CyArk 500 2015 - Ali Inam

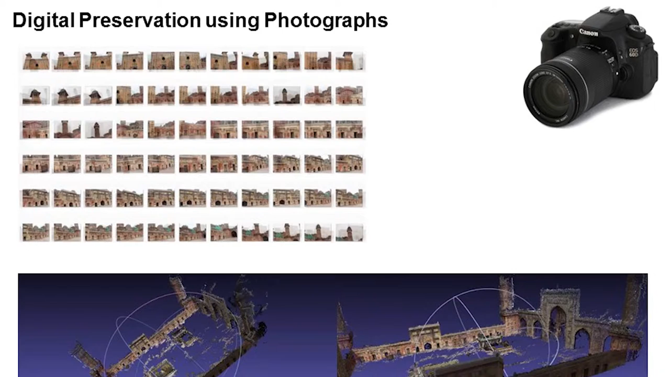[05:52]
So we started off with just doing it with a simple DSLR.
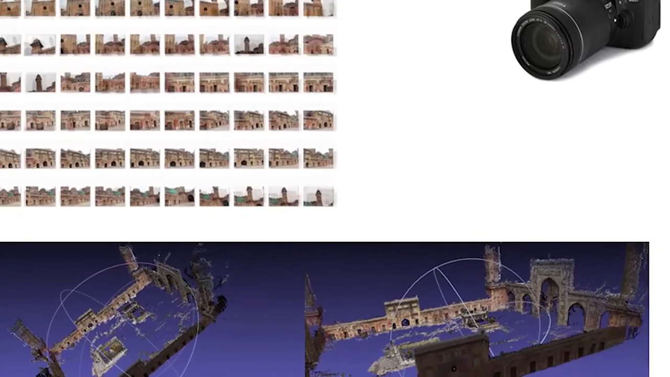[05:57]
We were taking a lot of pictures, trying to document them.
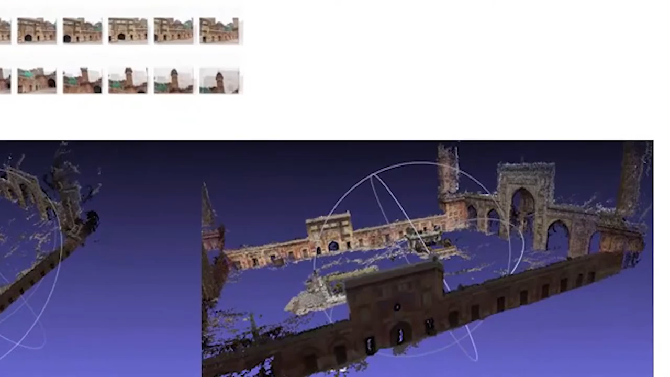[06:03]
But as we've really gone over technology in the past two days, the results were not that accurate.